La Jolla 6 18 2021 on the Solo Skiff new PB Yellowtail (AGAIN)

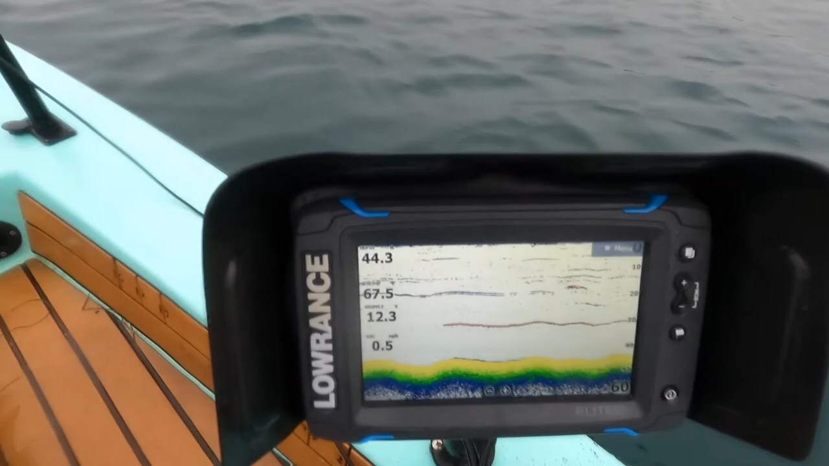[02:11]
And it's kind of like going by, and there's another thing. And sometimes there's a lot of broken up kelp. I didn't even know there was bull kelp anywhere out here, because it must be deeper. But anyway, it's probably because the bribal was here, and he was probably with his net. That's how it all messed up everything, so. Something's going.